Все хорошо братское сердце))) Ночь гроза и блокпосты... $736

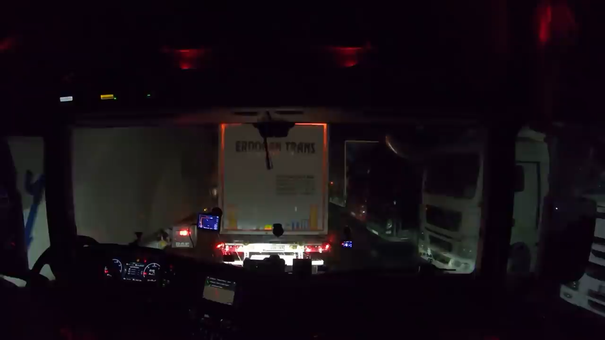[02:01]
Минут 10 тут пришлось потолкаться. Точек дадим таможеннику.
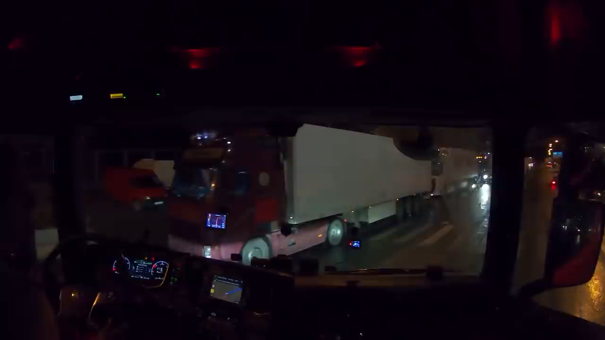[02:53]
У меня груз растаможен. Все. Ну, тут, смотрите, тут колечко на выезд подсобралось немножко. Небольшая. Да.
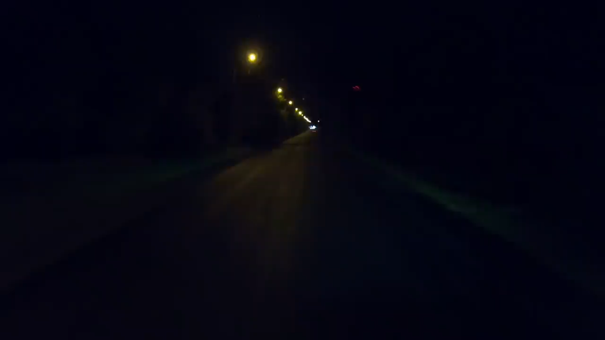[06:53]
С мигалками тут понасобирали. Или это проехали уже мимо. Ограничение скорости 30. А, нет, это уже. Час. А, газовозы. Да нет, да, газовозы. Грузинские идут.
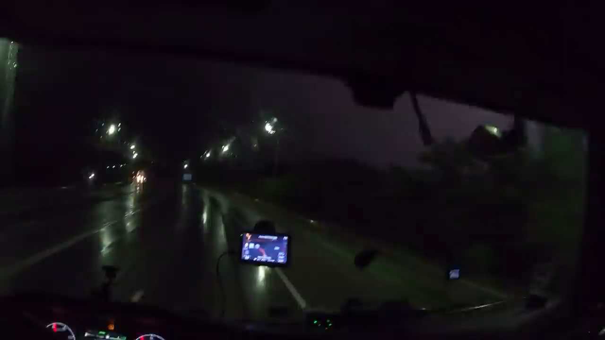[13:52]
Вот с самого этого вот Владикавказа иду и вот так вот сверкает, не переставая.
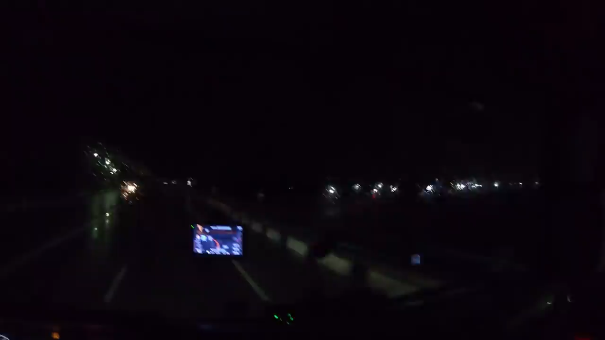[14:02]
Как горы освещает. Поехали, что нам в Урухе скажут.
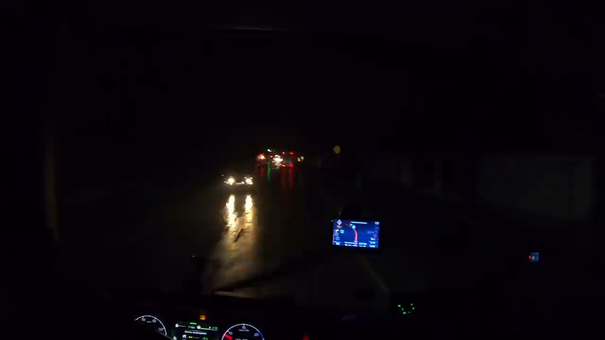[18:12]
Там где-то среди деревьев едешь, так там вообще все услано ветками на дороге. Хорошо, там никакой брусок не прилетел в лобовик. Но здесь светомузыка закончилась. А так ехал вообще, аж глаза заболели. Как вот лампочка, знаете, такая. Испорченная дома. Начинает там мергать там туда-сюда, туда-сюда. О, такая же фигня, вот.